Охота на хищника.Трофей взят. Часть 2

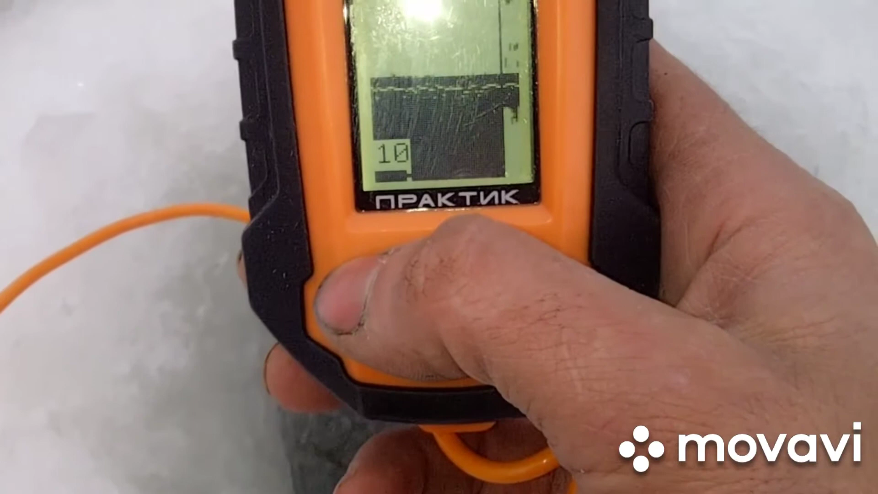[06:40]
потому что больше 20, значит камень. Перекану. Блин, глубина, правда, 1,95 м. Ниже опустим, что там у нас. 1,70 м. Нормальная глубина, в принципе.